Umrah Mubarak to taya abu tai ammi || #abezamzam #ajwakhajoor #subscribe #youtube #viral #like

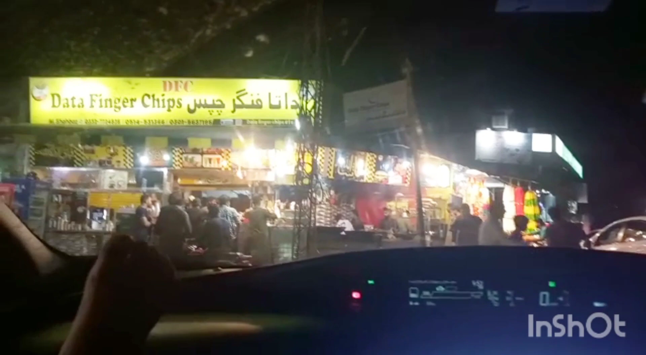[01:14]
और जी, ये शाम का टाइम है, और मुझे बहुत अच्छा लगता है जब जब कोई नया रिफ़्रेशमेंट पॉइंट या कुछ इस तरह का ओपन होता है ना, तो मतलब रौनक बढ़ती है। और वही बात है कि रौनक देख के ज़रा दिल भी खुश होता है,